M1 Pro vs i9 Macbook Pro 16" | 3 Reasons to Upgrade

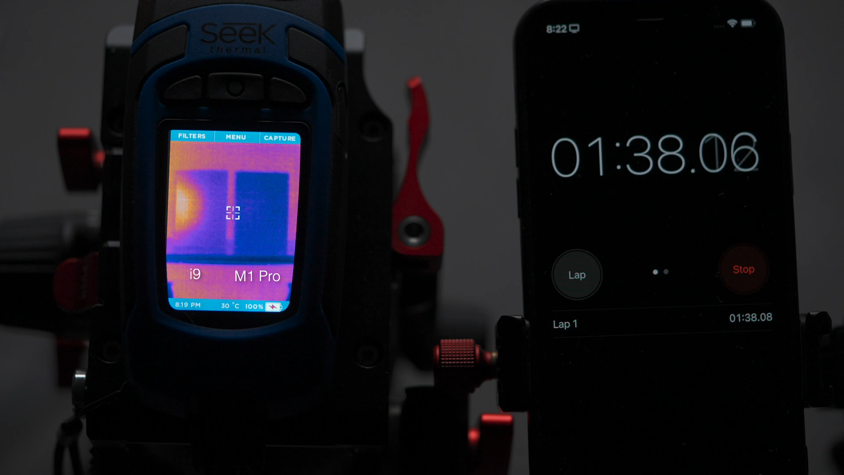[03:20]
You can see it really doesn't take much before the i9 starts warming up but look how on
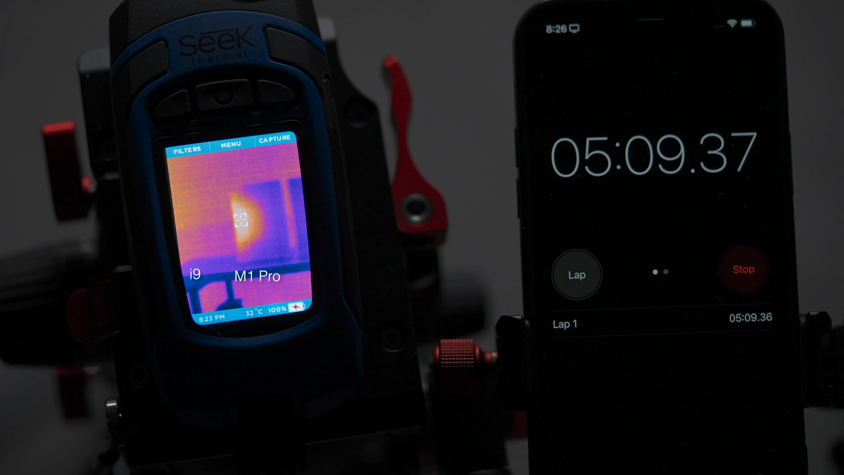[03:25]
the M1 Pro it barely registers any heat when it comes to performing light tasks.
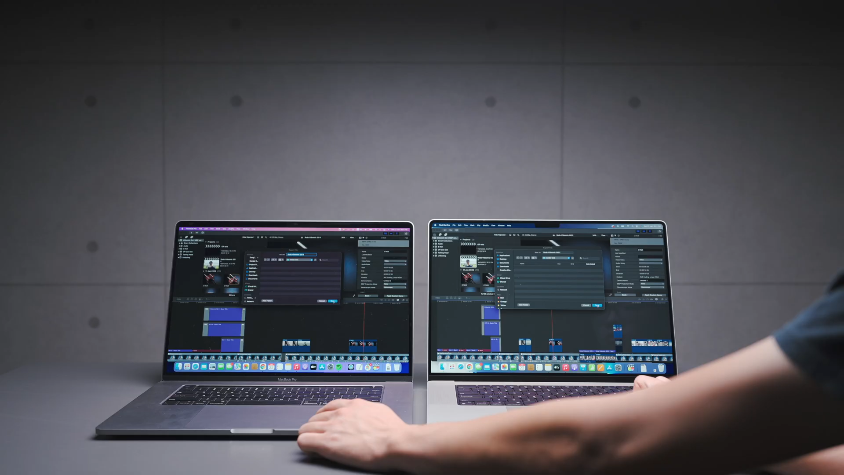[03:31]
And now look what happens when we're rendering a video.
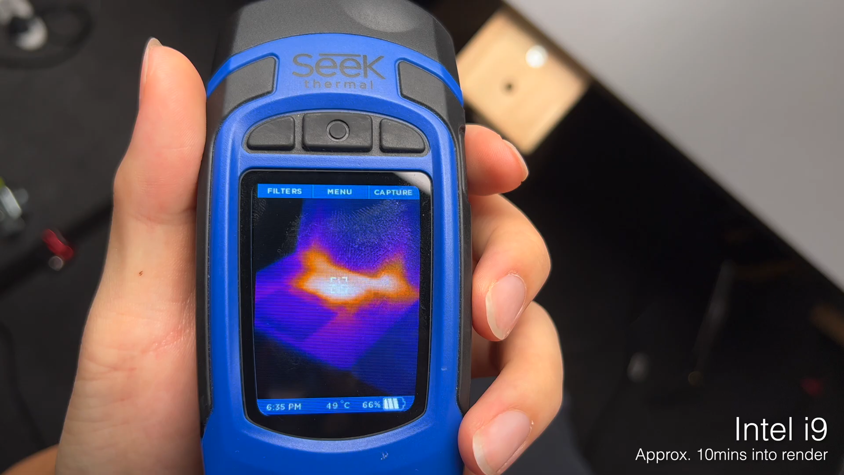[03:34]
On screen: spot 49°C
The area around the touch bar on the i9 has a surface temperature of over 50 degrees.
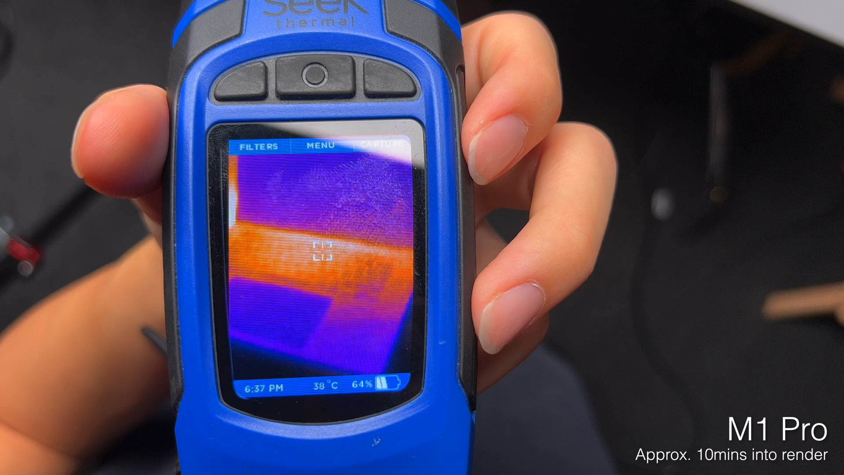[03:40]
On screen: spot 38°C
The M1 Pro does show some signs of heat at this point but it's nowhere near as hot as the Intel.
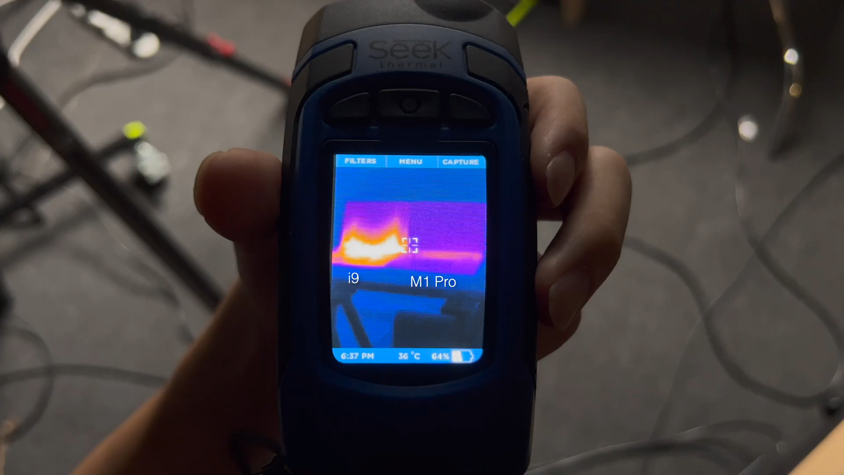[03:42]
It's a very clear picture when you look at the heat map of these two laptops side by side.